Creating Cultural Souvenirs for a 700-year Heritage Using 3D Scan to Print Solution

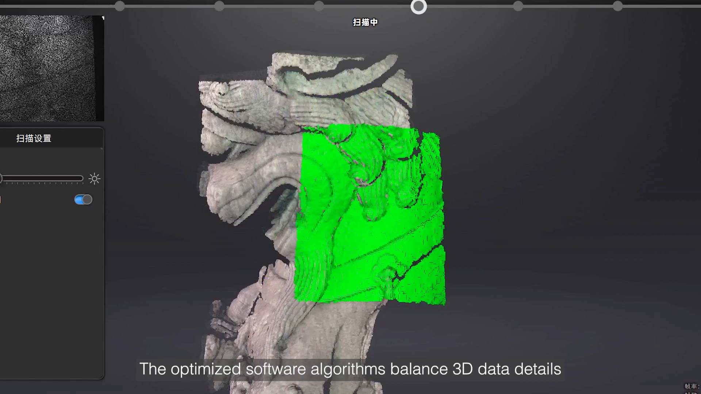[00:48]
3D data details with scanning frequency,
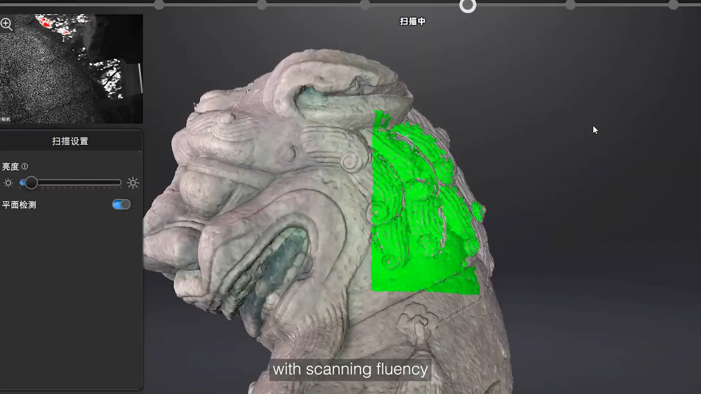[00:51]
making the scanning processing accurate and fast.
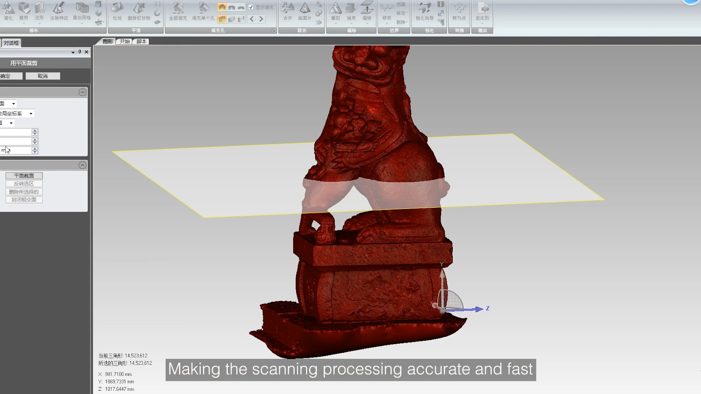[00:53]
It took only about 5 minutes to model the nearly human high stone line.